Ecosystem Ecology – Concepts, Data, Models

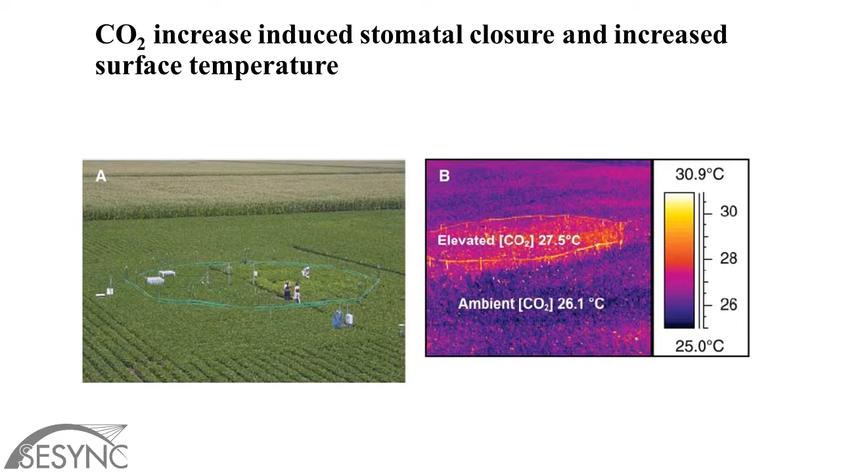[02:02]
On screen: scale top 30.9°C, scale bottom 25.0°C
Well, water plants, water loss from plants plays a pretty important role physically on ecosystems and cooling, right? Water loss, water vapor loss in ecosystems cools ecosystems. And so when you decrease water loss, you increase heating.